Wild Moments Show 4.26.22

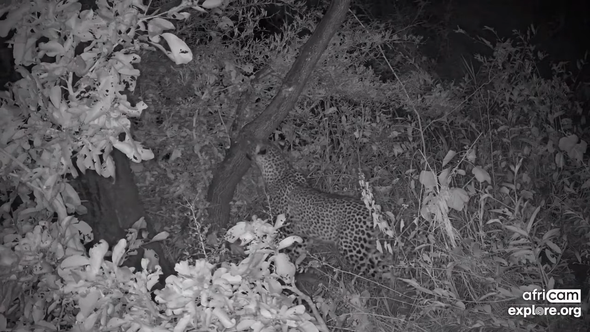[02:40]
think i'm just going to tell you straight away because he takes his time whatever what he's doing he is stalking a troop of baboons that are sitting up a jackalberry tree now you can see he's a young male leopard from the evidence of the golden orbs behind his tail there and this is a fairly typical behavior for young male leopards they are the ones that tend to go after baboons certainly in this part of the world
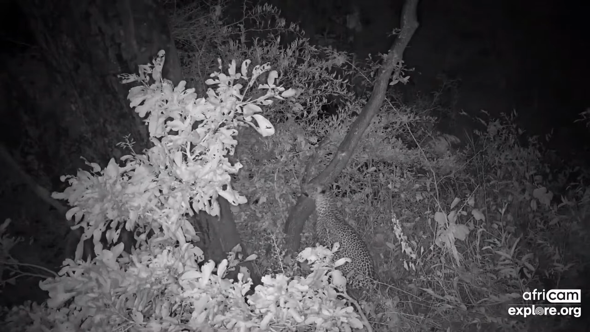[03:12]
there are lots and lots of other options for them and the boons are therefore quite a dangerous thing for them to go after a big male baboon's got bigger teeth than this young male and he's obviously got friends and he's also probably a little bit heavier than this young male leopard so he'll be going for a youngster or a female
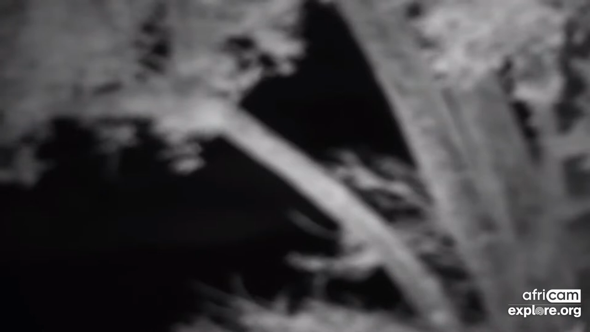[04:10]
that didn't go that really didn't go according to plan